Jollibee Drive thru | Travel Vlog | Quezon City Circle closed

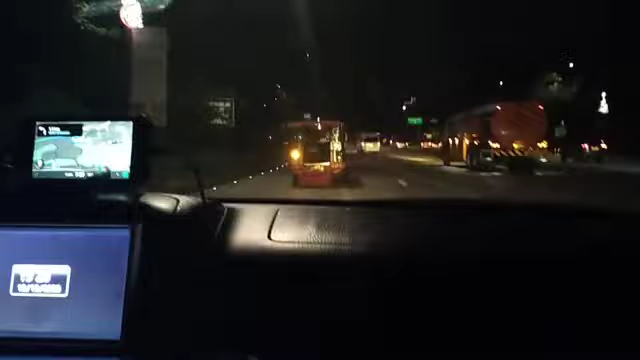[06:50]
Kaya lang, hindi namin makuha ang entrance guys. So, hinahanap pa. Hinahanap pa kung saan entrance ngayon. At yung ibang gate is closed. So, tingnan natin dito sa masyadong mailaw na to. Yan, baka nandito na yung entrance ng Quezon City Circle.